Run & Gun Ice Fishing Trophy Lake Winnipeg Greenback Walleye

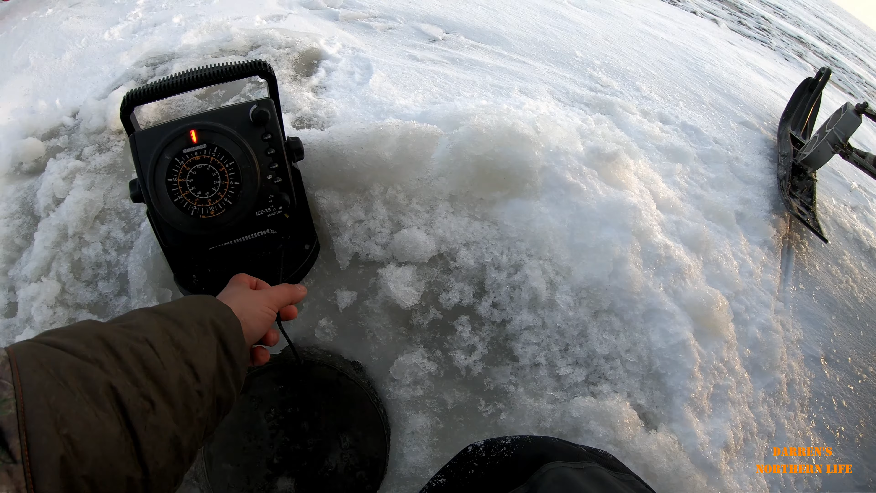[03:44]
15 over 15 feet I got a mark I got a mark I got a mark holy moly it's a big mark fish on